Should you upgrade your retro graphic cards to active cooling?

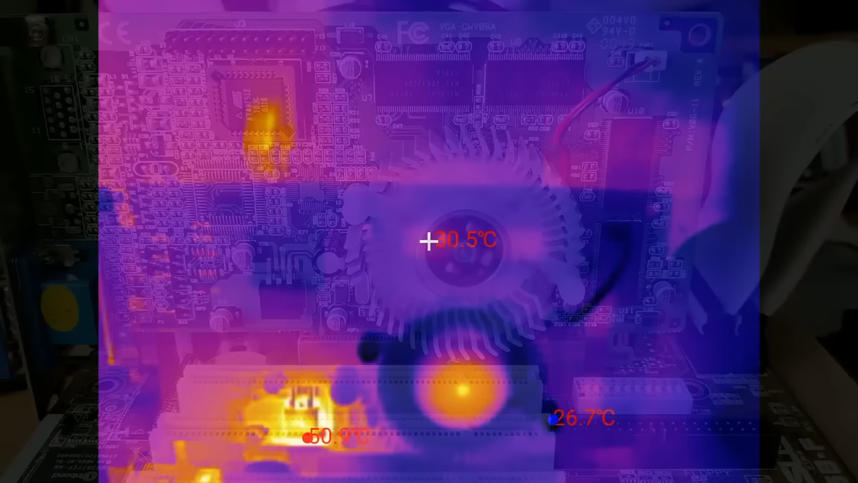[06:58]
At idle, the memory is now at around 30 degrees and the voltage regulator remains at around 51 to 52 degrees. This is the reduction of 15 degrees on the voltage regulator and 10 degrees on the memory.
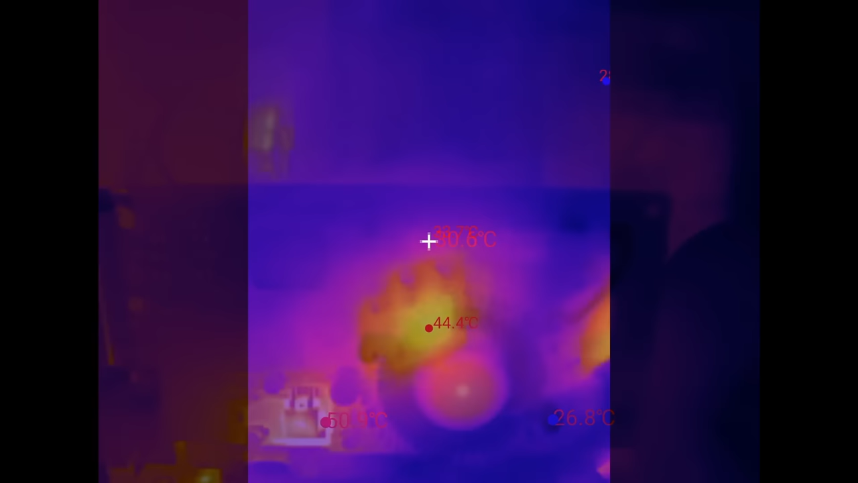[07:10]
The back of the card reaches a maximum of 45 degrees when idling.
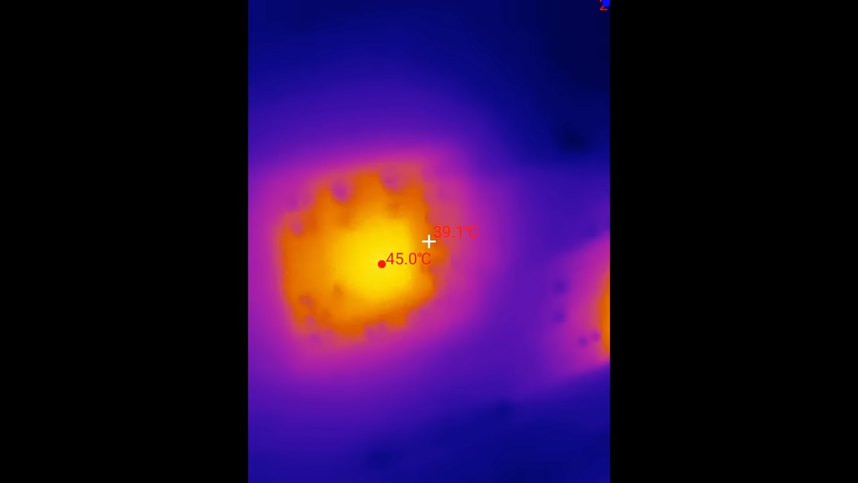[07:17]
On screen: max 45.0°C
An amazing 25 degrees cooler compared to the passively cooled card. More interesting however will be the measurements on the load. Again, I will play a short round in Unreal Tournament and measure the temperature of the components on the card.
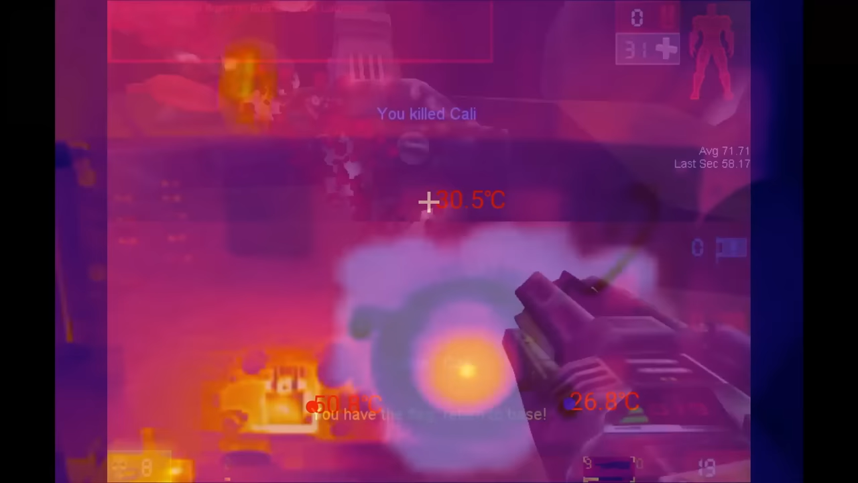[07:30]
The thermal camera is capable to show how the components heat up when transitioning from an idle state to rendering a 3D scene that requires the GPU as well as the memory.
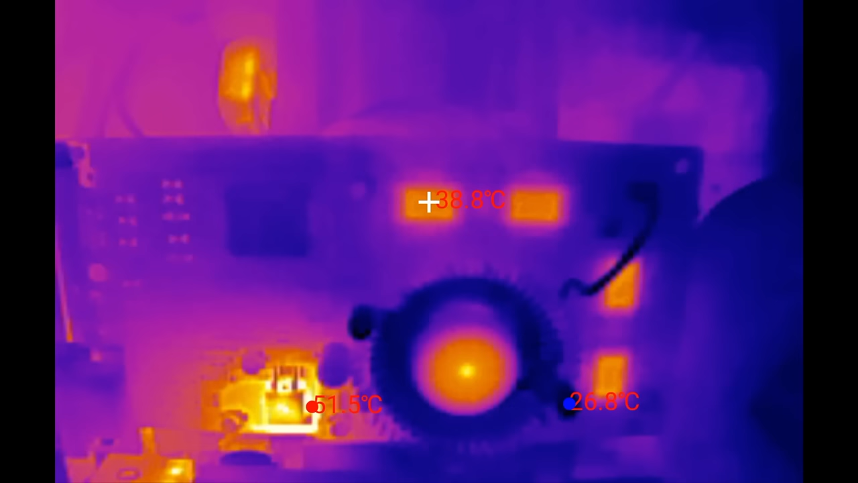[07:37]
On screen: spot 38.8°C
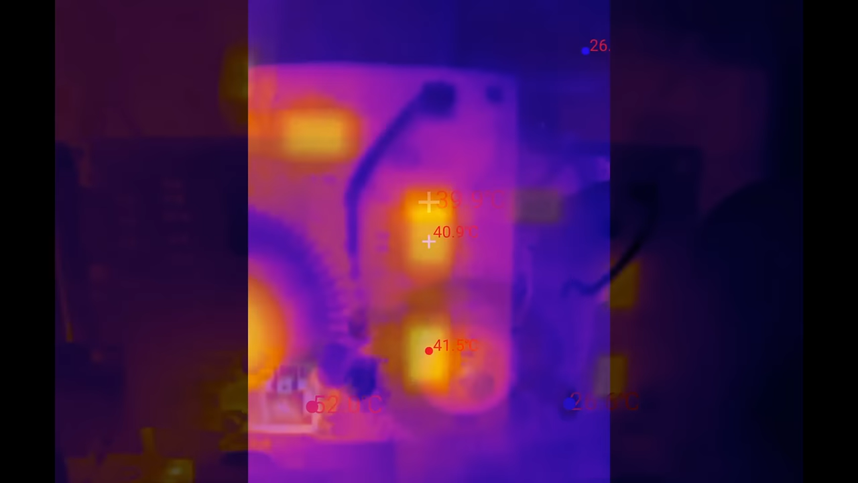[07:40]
After playing for about 3 minutes, the highest temperature measured on the memory was around 42 degrees.
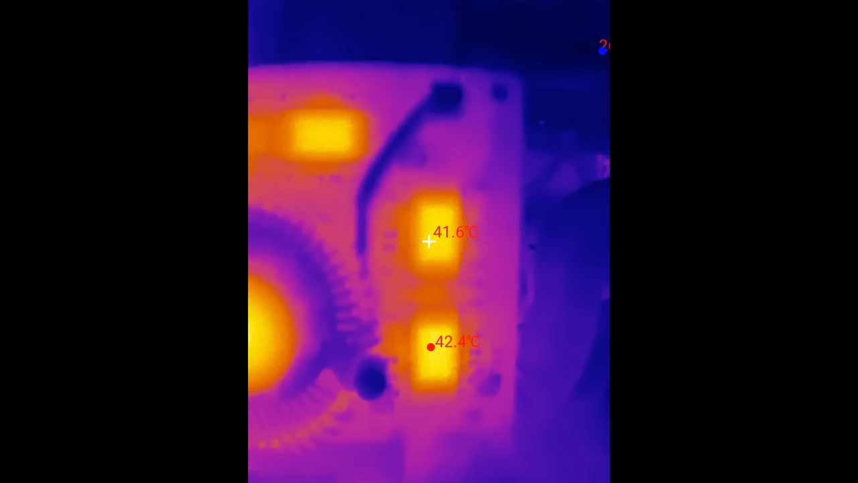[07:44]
On screen: spot 41.6°C
The voltage regulator hit a maximum temperature of 57 degrees.
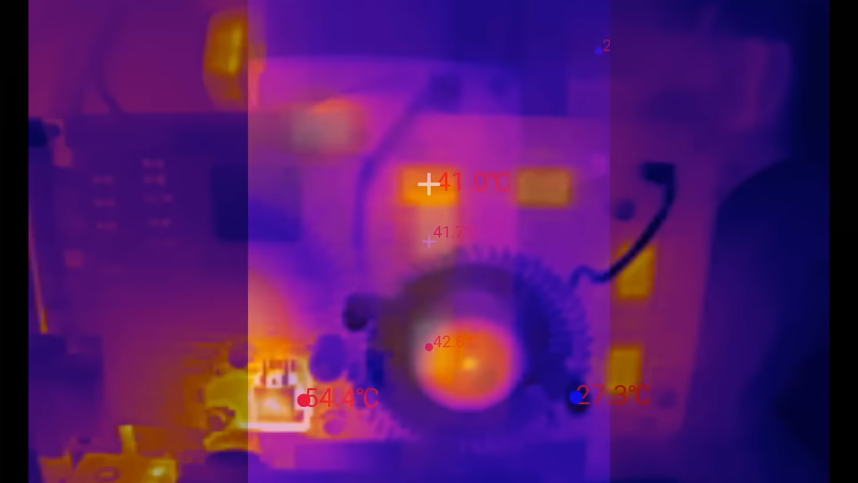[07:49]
On screen: spot 41.0°C, max 54.4°C, min 27.3°C
It is interesting to see that the fan is able to cool down surrounding components as well.
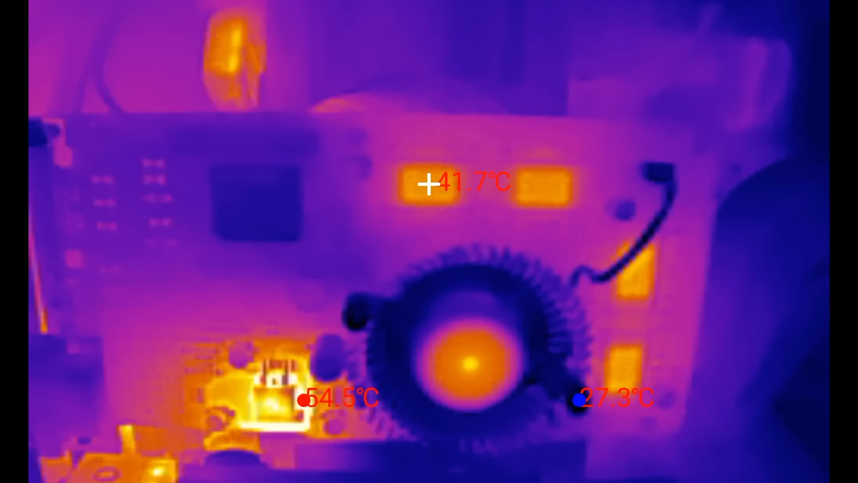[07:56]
On screen: spot 41.7°C, max 54.5°C, min 27.3°C
The shape of the heatsink plays a role in this, allowing air to spread in all directions over the card.
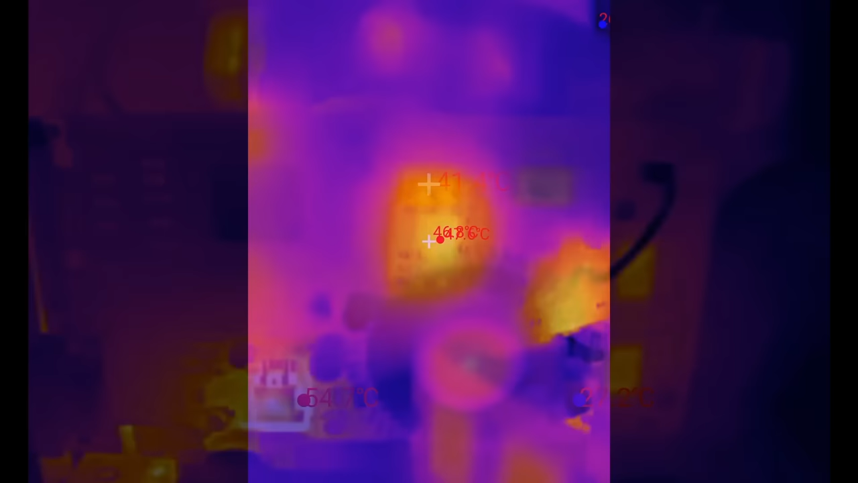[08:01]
The back of the card remains cool as well at a maximum temperature of 48 degrees, just 3 degrees warmer compared to the idle temperature.
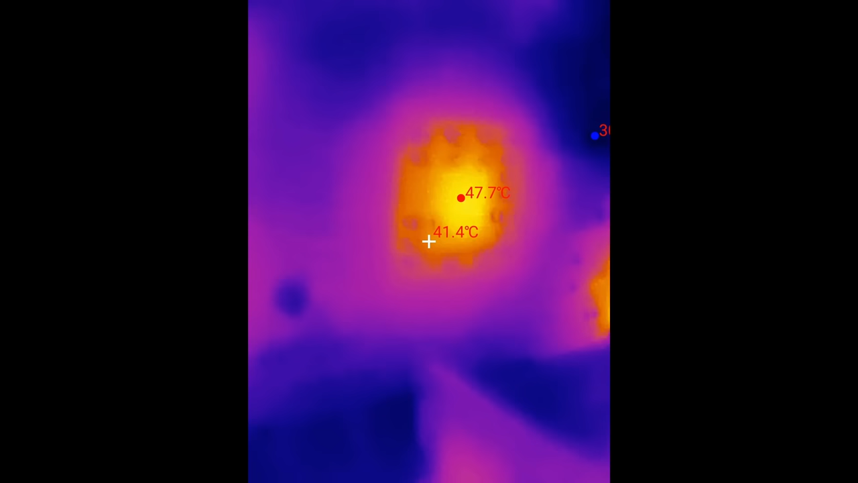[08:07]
On screen: spot 41.4°C, max 47.7°C
It looks like the heatsink in combination with a fan is more
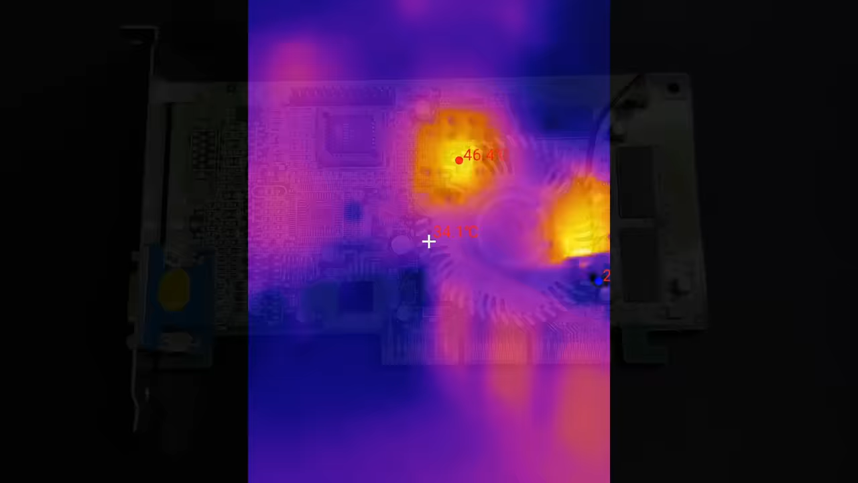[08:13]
than capable to take away the heat produced by the GPU. If you are interested in the thermal camera I am using, it is the InfraRay P2 Pro, which you can find a link to in the video description.